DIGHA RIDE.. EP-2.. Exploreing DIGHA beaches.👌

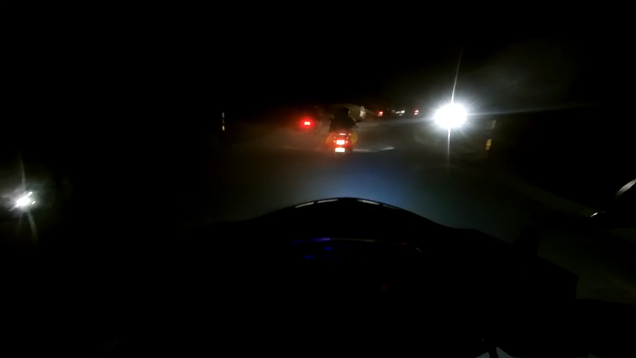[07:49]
मेन वाला पुल टूटा हुआ है अंदर और इसी वजह से यहाँ पे इतना जाम लग गया था।
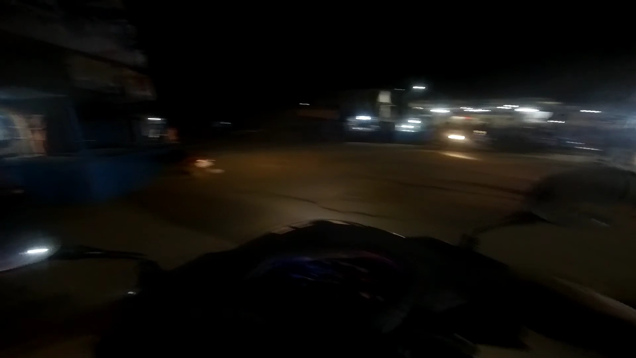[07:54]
हम अभी अमरदा रेलवे स्टेशन के पास फिर से पहुँच चुके हैं, जैसे तैसे कैसे करके हम पहुँच चुके हैं चित्रोड़ा। हाथ एकदम बर्फ हो चुका है,
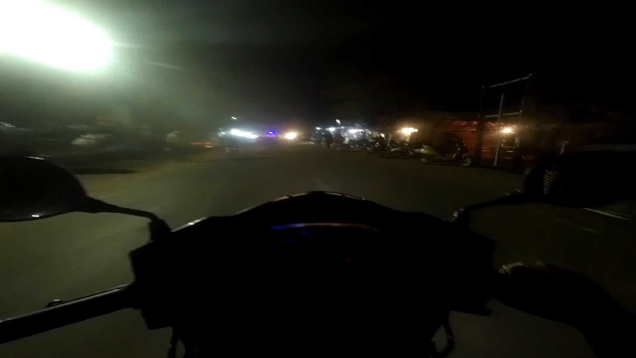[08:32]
8:31 और हम बारीपदा के अंदर एंटर हो चुके हैं।
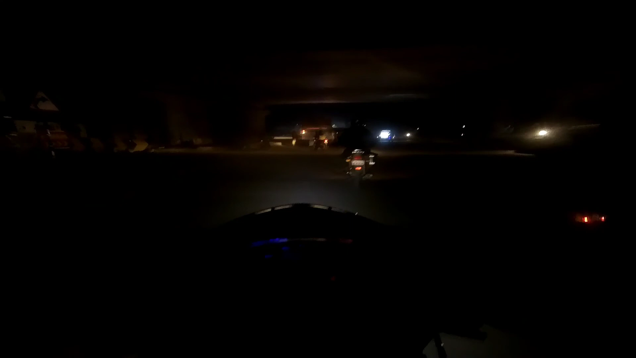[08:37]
सामने पलोनी का ओवरब्रिज और नीचे से हम गुजरते हुए और गाड़ी आज लगभग 250 किलोमीटर चल चुका है। सो भाइयों को यहीं पर सीअप कर दिया और मैं निकल चुका हूँ अपने घर के लिए।